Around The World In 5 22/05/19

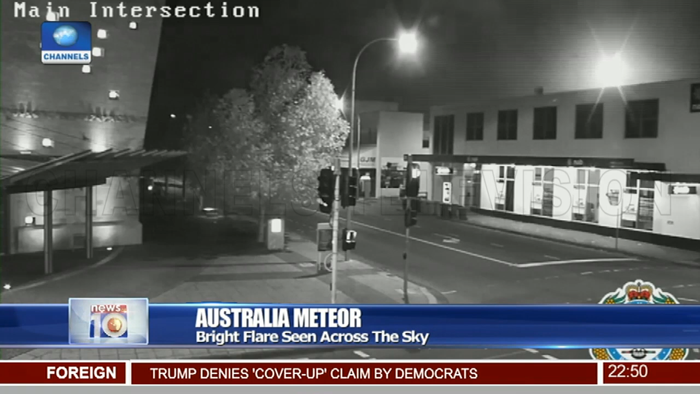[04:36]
The fireball lit up an area over the city of Adelaide, generating a greenish hue before burning up with a dome of orange.